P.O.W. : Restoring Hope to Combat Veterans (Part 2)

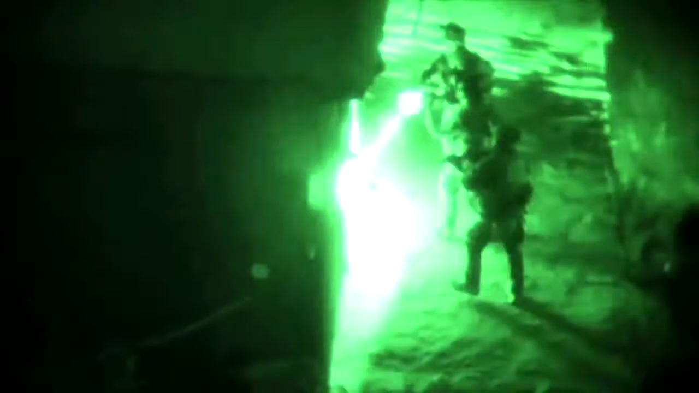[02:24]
We'd take the fight to them, you know, so that's what we were doing at night.
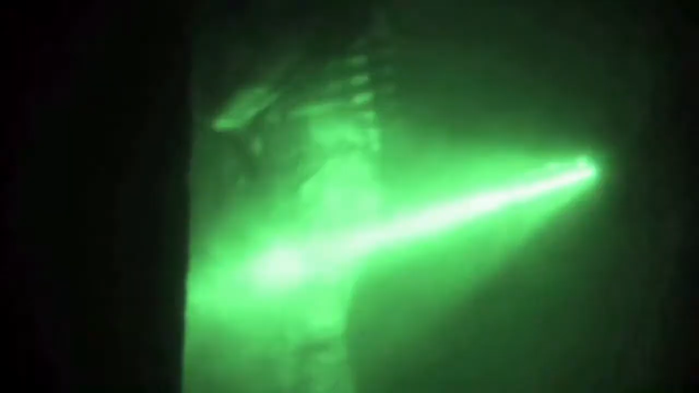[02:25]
In the daytime, a lot of the time, was just trolling, so we'd drive around, wait to get hit by an IED or RPG, and then try to chase after the bad guys.